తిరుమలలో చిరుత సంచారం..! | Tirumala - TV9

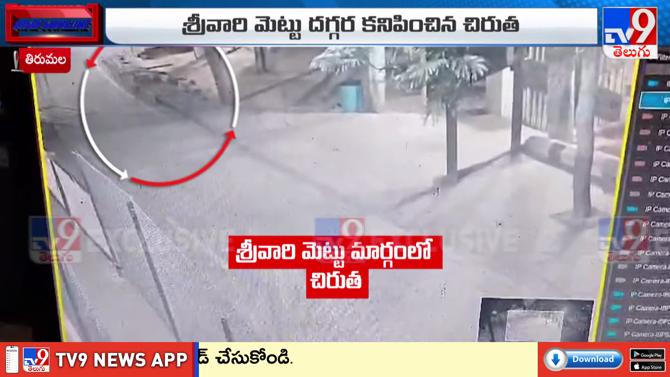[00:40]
ఇప్పుడు తాజాగా శ్రీవారి మెట్టు మార్గంలో చిరుత సంచరించడంతో భక్తులు, అధికారులు టెన్షన్ పడుతున్నారు.